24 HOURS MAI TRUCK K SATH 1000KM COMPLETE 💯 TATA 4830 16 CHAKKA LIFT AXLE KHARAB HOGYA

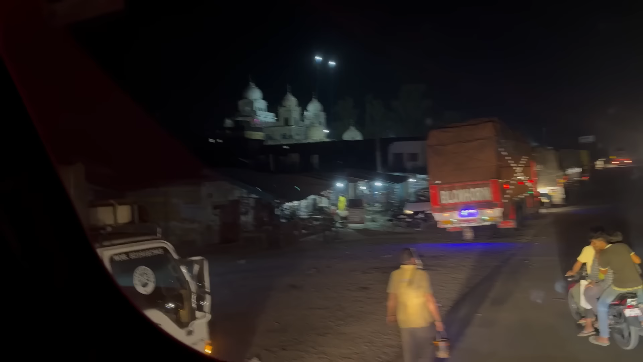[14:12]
अपना हो गया भाई यहाँ पे टायर वेंचर गुरुद्वारे के पास पहुंचे
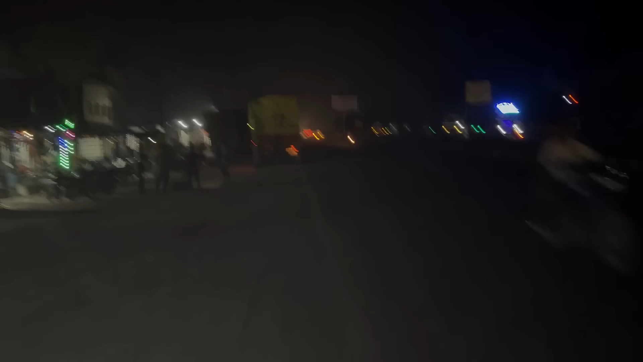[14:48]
गुरुद्वारे के सामने सामने रहा गुरुद्वारा और यहाँ पे हर एक सुविधा मिलती है ग्रीस टायर
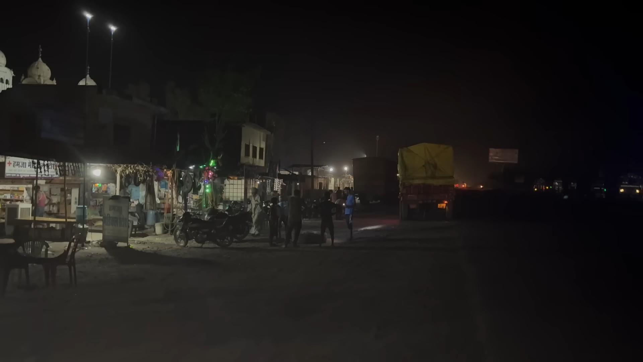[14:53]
मैकेनिकल जो भी बंदा कोई भी काम करवाना चाहता है तो करवा सकते हो मज़े
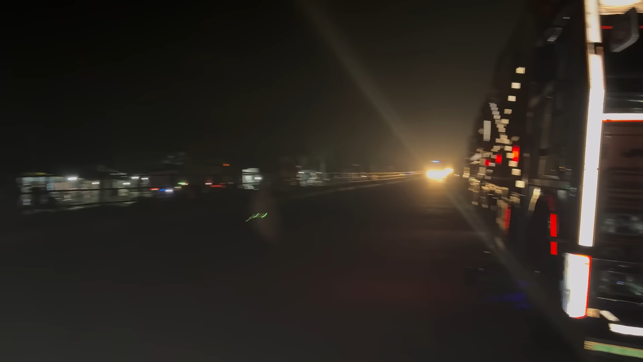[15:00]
से आगे यहाँ पे इधर हो रहा भाई तेल पलटी दूसरी टैंकी से क्योंकि इसमें टैंकी दूसरी लगी हुई है
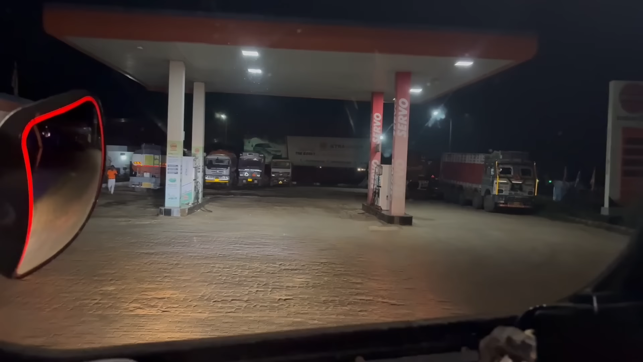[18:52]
यहाँ पे रेट है भाई, चेक कर सकते हो आप यूपी में,